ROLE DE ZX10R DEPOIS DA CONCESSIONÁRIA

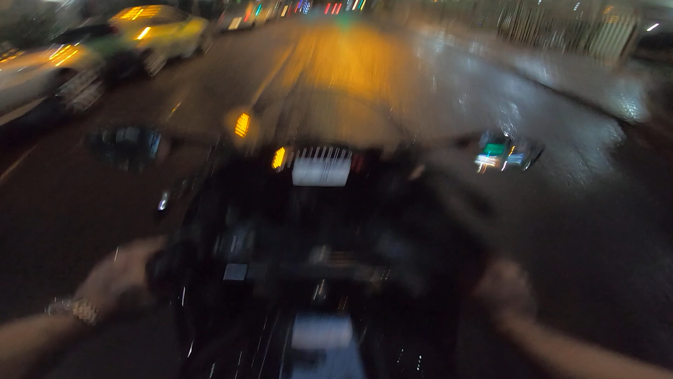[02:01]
Mas eu sou fanzaço, eu adoro esse painel dessa moto cara, eu acho super legal esse conta giro aqui. É galera,
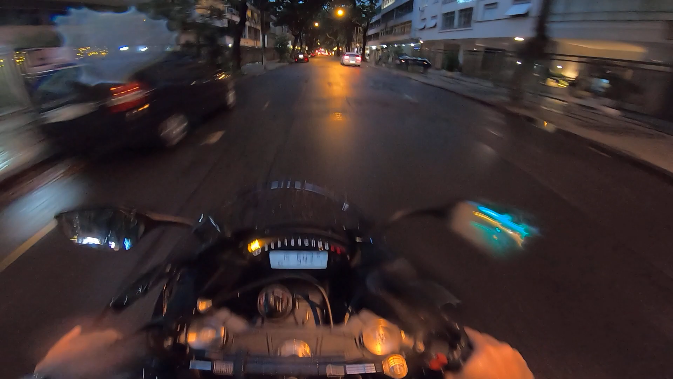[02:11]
será que eles esqueceram de botar algo, eu acabei de, eu esqueci de olhar. Cara, isso aqui é uma delícia. E eu passo super bem no trânsito de moto esportivo, eu passo muito bem.